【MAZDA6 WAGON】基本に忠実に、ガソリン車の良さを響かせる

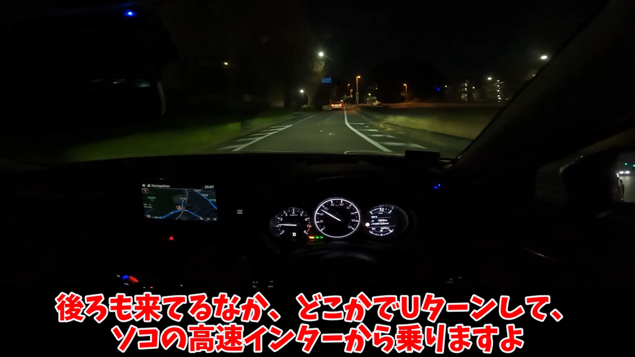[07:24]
後ろも来てる中、どこかでUターンして、そこの高速インターから乗りますよ。そう、弱点というのは、ハンドリングなんだよね。軽くてクイックすぎるんだよね。限界性能が高く感じるから、思い切って曲がっていこうとすると、クイックすぎて軽すぎて、ハンドル切りすぎちゃうような。軽くてクイックなのは回しやすくていいんだけど、ロールとの一体感がなくて、どこまで切ればいいのかわからない感じがするんだ。あと、足のセッティングとして、大半の車種がアンダーステア寄りに作る中、この車はオーバーステアっぽいですね。
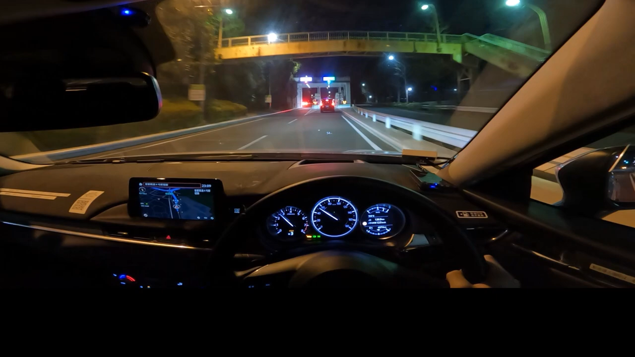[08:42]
動画ではあまり減速側の音声が聞こえないですが、後ろもいないので、ちょっとタイミング空けてから、思いっきり行きますよ。まだだ、スポーツモードで、マニュアルシフト。
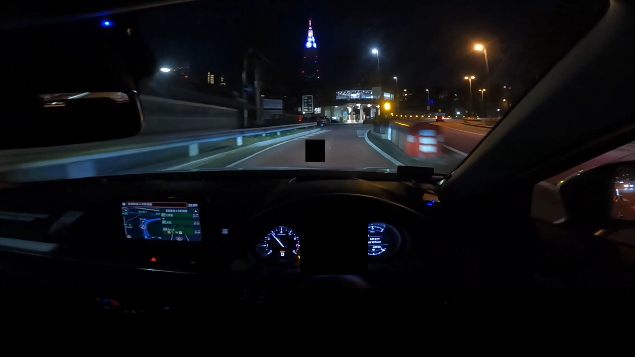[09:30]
喉が渇いたんだけど、自販機がなくてね、速攻でパーキングダイブさ。
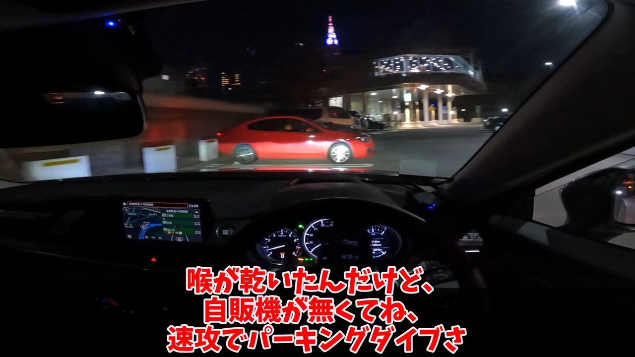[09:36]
首都高のパーキングエリアは、本当に緊張しますね。手早く切り返して、リアを放り込め、こういう時、上に2段きっちり動かさなきゃいけない、上下に操作するタイプのシフトは個人的に嫌ですね。Rに入れたはずが、ニュートラルのままになっていることがある。